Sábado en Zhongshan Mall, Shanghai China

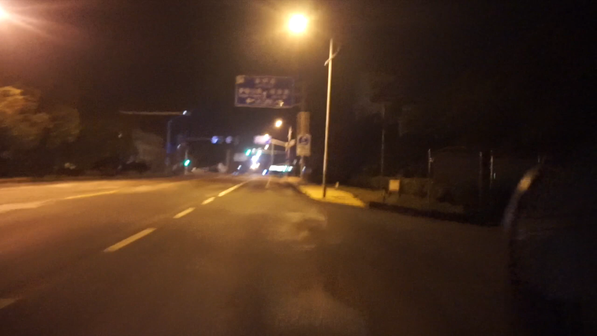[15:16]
Bueno amigos, pues nada, vean, así se ve en estas calles de Fengxian a las casi 7 y media, 8 de la noche.